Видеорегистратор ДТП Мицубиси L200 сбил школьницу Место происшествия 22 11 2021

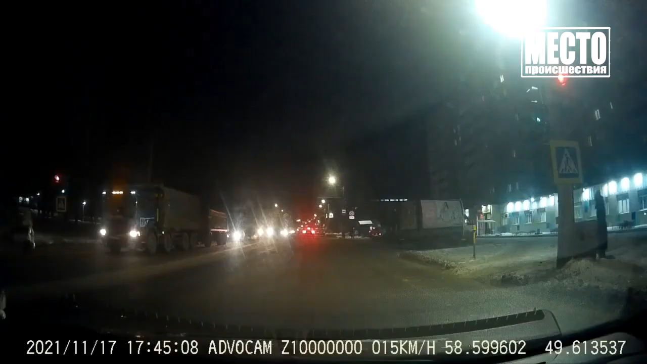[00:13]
На улице производственной гонщик на Митсубиси Л-200 не заметил красный сигнал светофора и на скорости сбил 13-летнюю девочку.
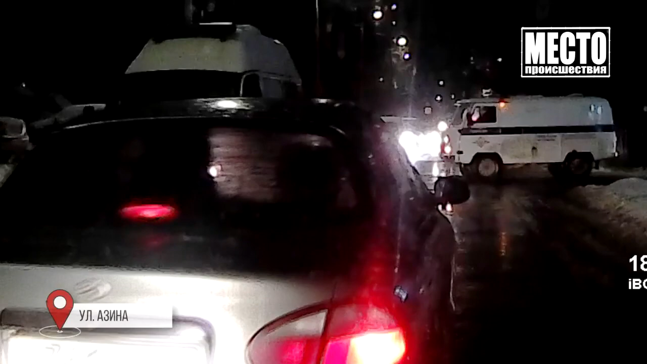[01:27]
Шофер засуетился, поехал задним ходом и уценил машину с камерой.